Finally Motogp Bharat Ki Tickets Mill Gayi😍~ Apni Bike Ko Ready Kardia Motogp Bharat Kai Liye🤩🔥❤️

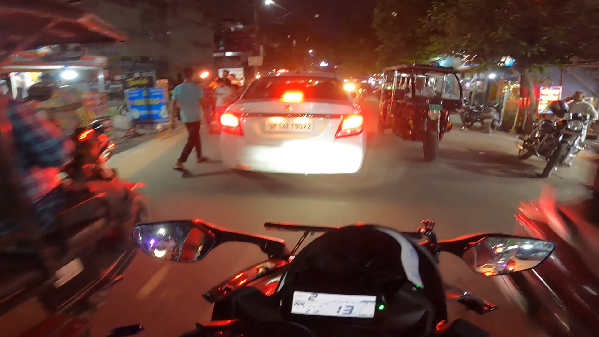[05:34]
दुलवा के लानी है ओ वाले चोक का तो कुछ नहीं हो सकता है यहां तो ट्रैफिक होना ही होना है स्टैम कोई दर साएगा कोई दर साएगा